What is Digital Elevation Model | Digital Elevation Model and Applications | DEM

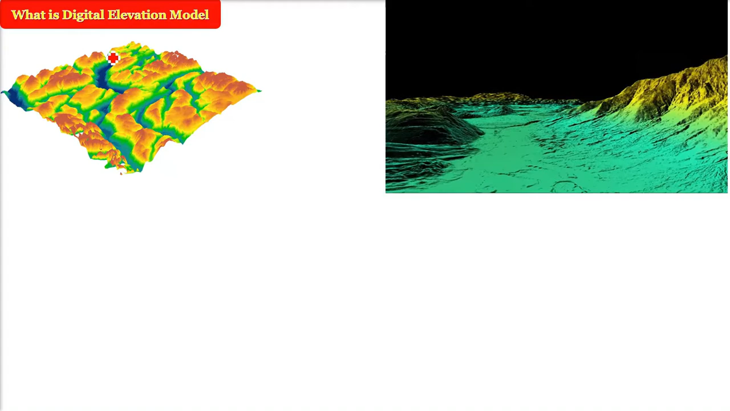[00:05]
what is digital elevation model DEM now it consists of three words digital means we can work it on computer or any digital device elevation means height that is the two points the difference of height you can say elevation and the model that is representing certain thing which in in the form of which is actual actually and you're representing it so this is DEM is a digital representation of a ground surface
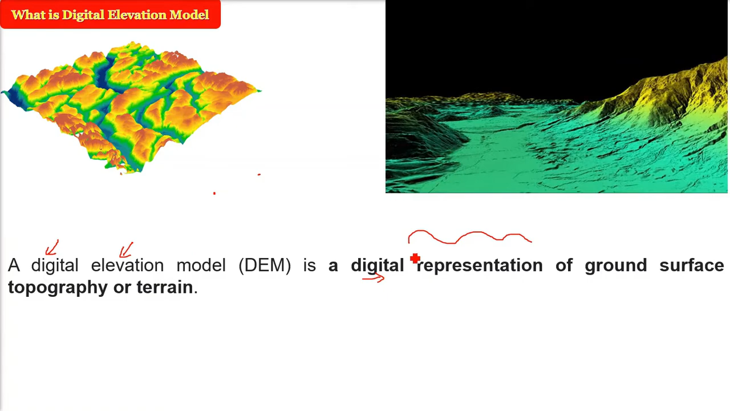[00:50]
topography or terrain that is whatever you see naturally geographically if you are able to represent it in certain manner realistically that is called DEM so digital elevation model is a representation of the bare ground that is bare earth see our earth consists of trees we have man-made objects we have natural objects so we are talking about DEM as just bare ground nothing else over it so this bare ground
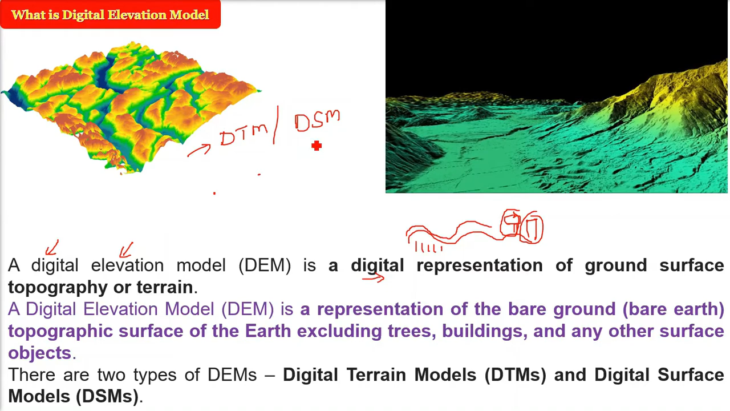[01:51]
or the topography the bare earth but when we include the trees the buildings the objects which are there actually what you see we combine the topography with actual objects that is called the digital surface model so what are the sources